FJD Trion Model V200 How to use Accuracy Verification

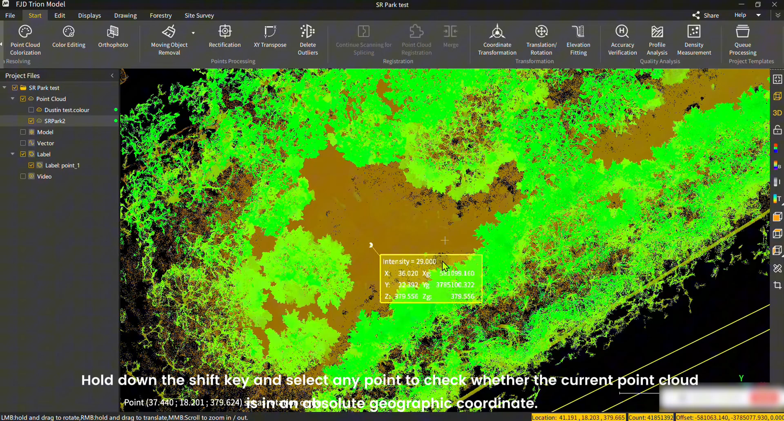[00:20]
Hold down the Shift key and select any point to check whether the current point cloud is in an absolute geographic coordinate.
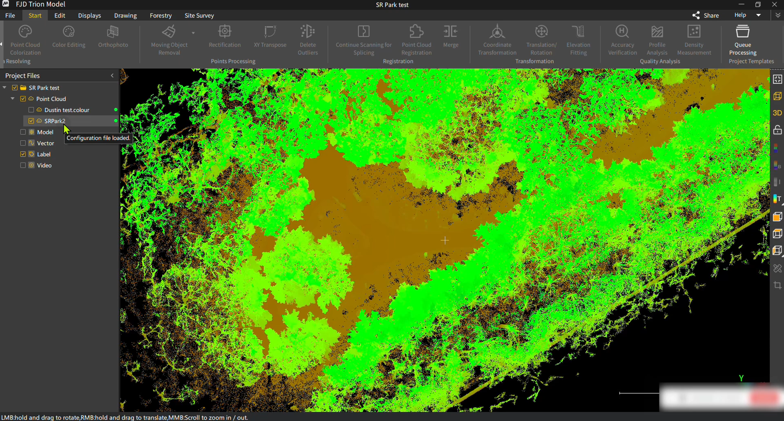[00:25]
Click the Start tab and select Accuracy Verification. In the pop-up menu, choose Elevation or Elevation and Plane for comparison. You can also import control point files here. Once imported, the control points are displayed in four columns, ID, X-axis, East, Y-axis, North, and Z-axis, Height.
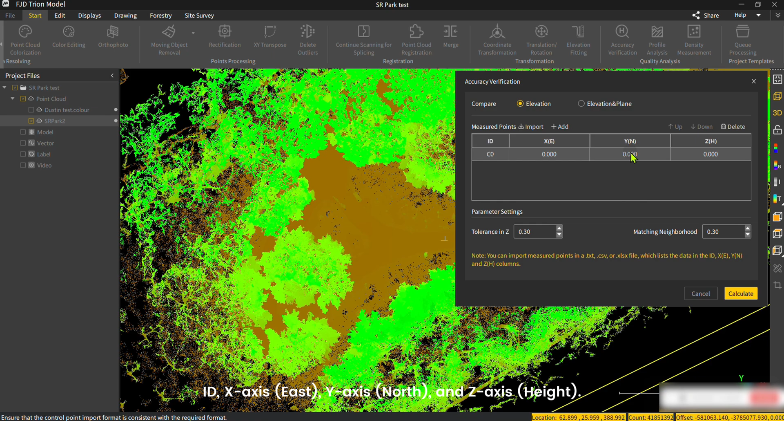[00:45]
Here, select Elevation and Plane for the demo.
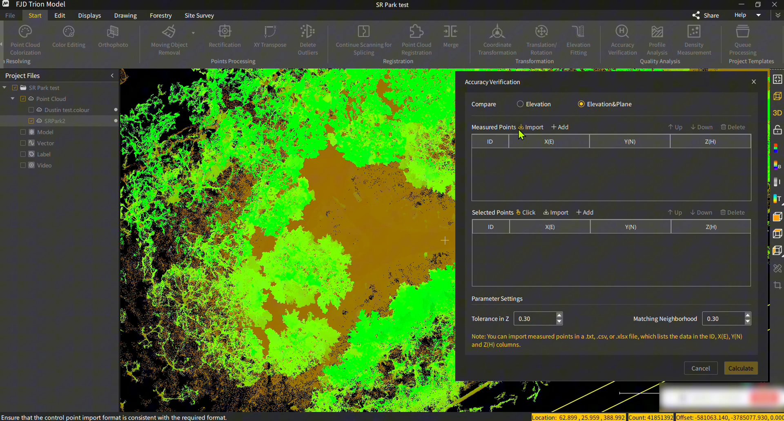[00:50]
After importing the control point file, you can view the control points displayed in the point cloud.
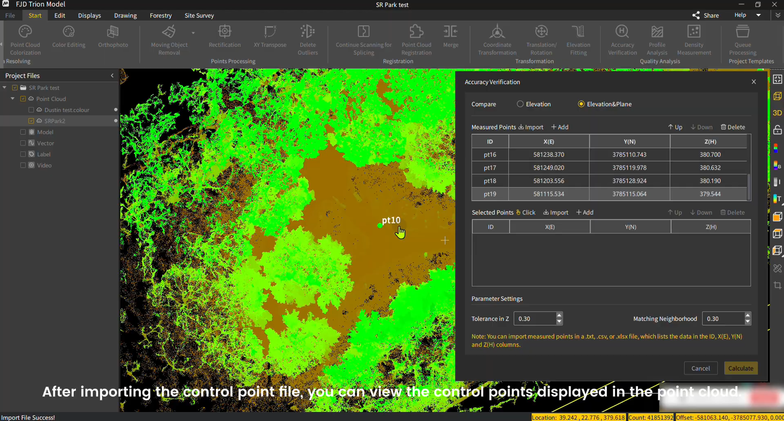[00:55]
Next, match the control points with the points on the target paper one by one.
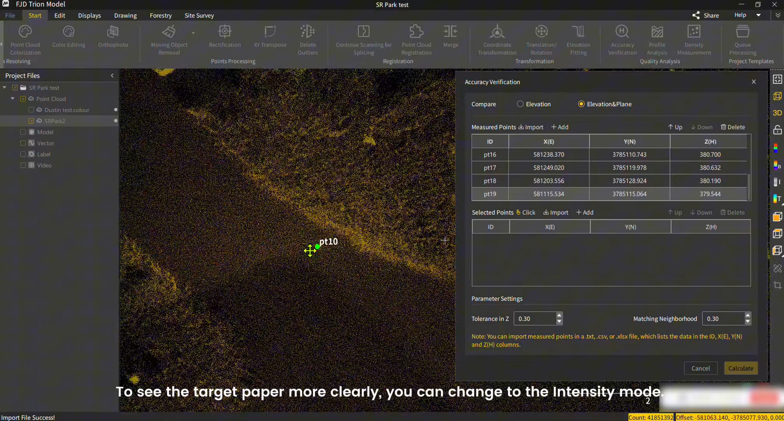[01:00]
To see the target paper more clearly, you can change to the Intensity mode.
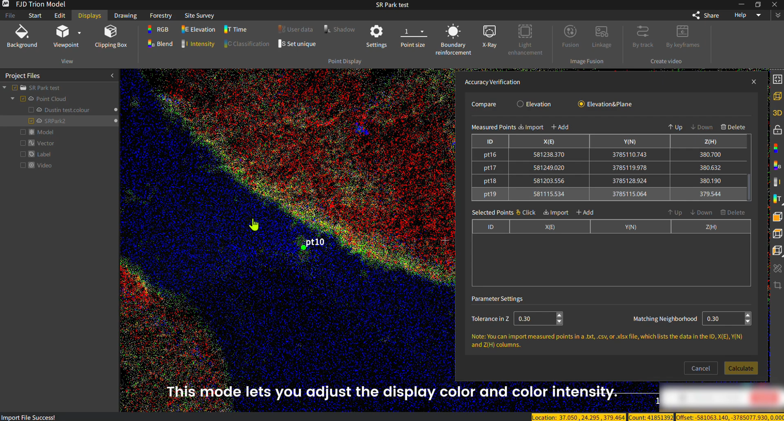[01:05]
This mode lets you adjust the display color and color intensity.
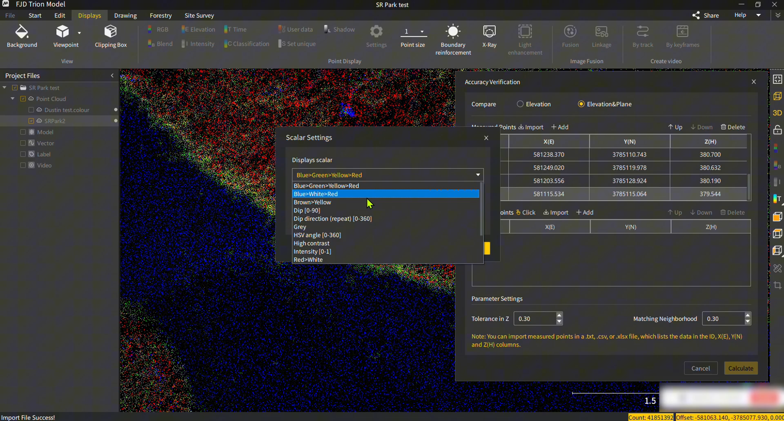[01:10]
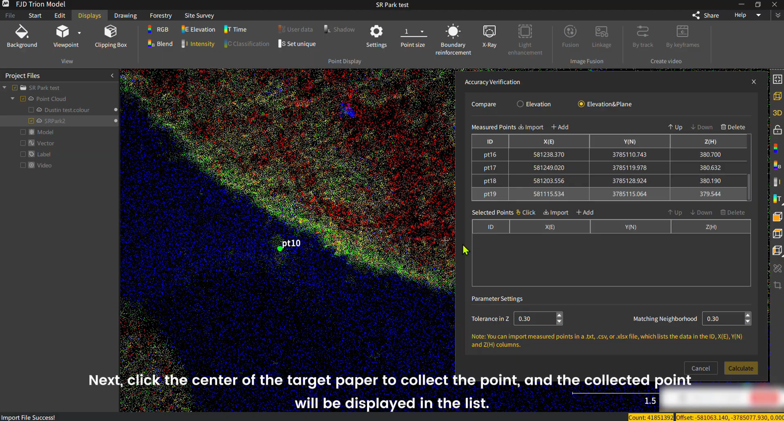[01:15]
Next, click the center of the target paper to collect the point, and the collected point will be displayed in the list.
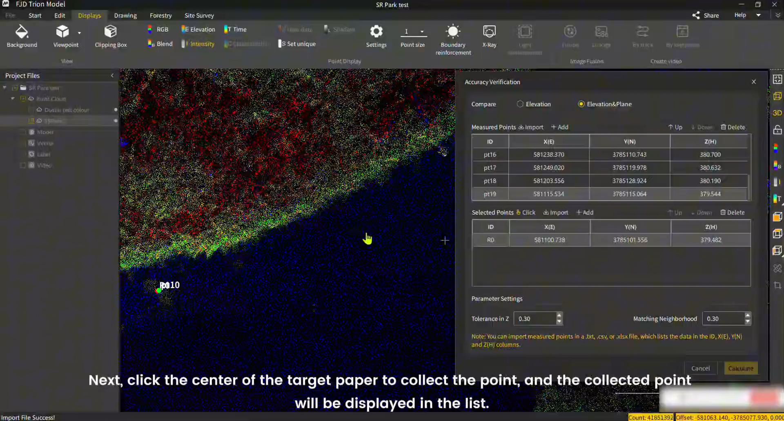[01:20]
Double-click the ID of a control point to locate it quickly.
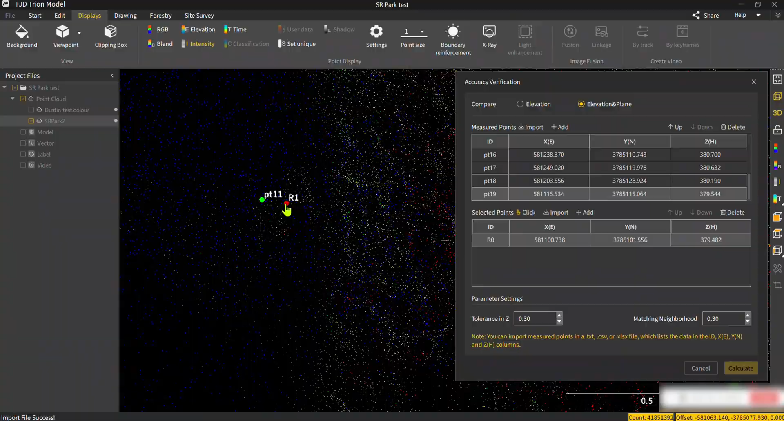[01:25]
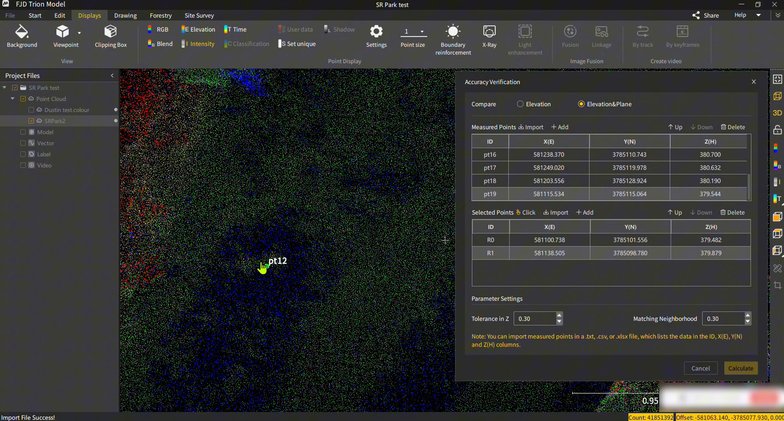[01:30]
After the collection is done, adjust the threshold of tolerance in Z and matching neighborhood. If the value of a point exceeds this threshold, the difference for the point will display null in the test report.
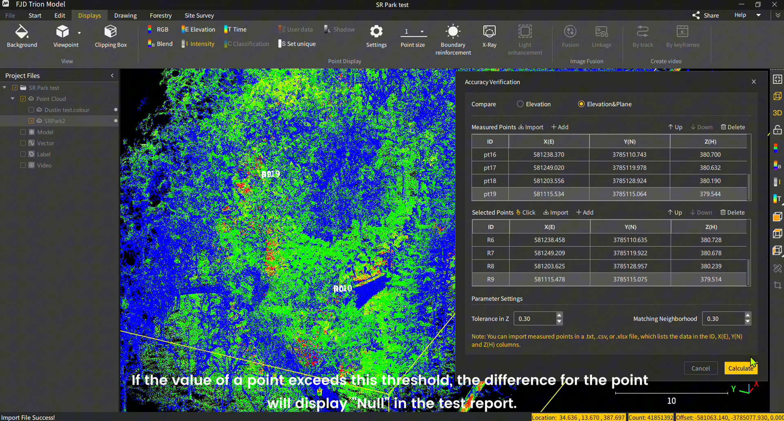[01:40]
Click Calculate and view the report.
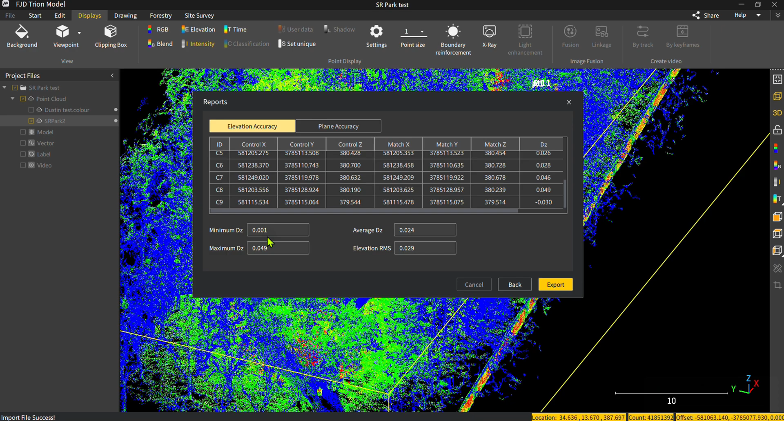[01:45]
You can click Plane Accuracy to view the accuracy of the plane, and click DZ,
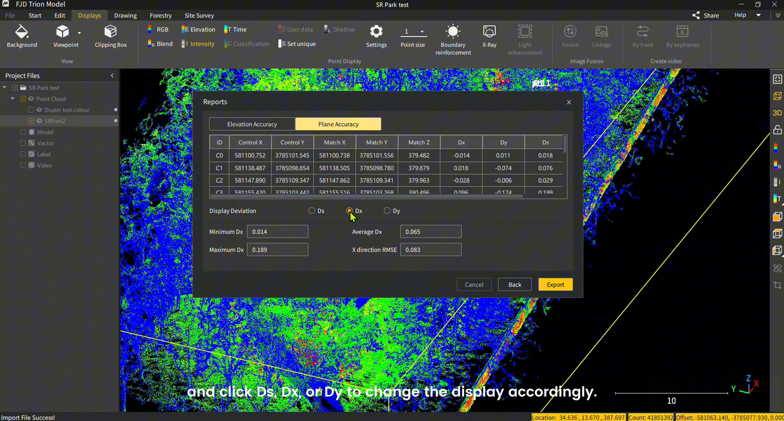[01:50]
DX, or die to change the display accordingly.